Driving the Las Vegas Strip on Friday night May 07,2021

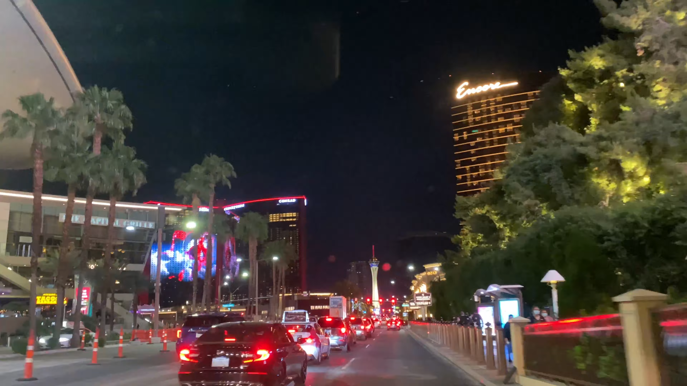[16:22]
resort world. They got their little nice lights on. Mm-hmm. On the building itself. Wow, nice. Sounds good. Until you've been to the top of the Strat, rising 1,100 feet above the Strat.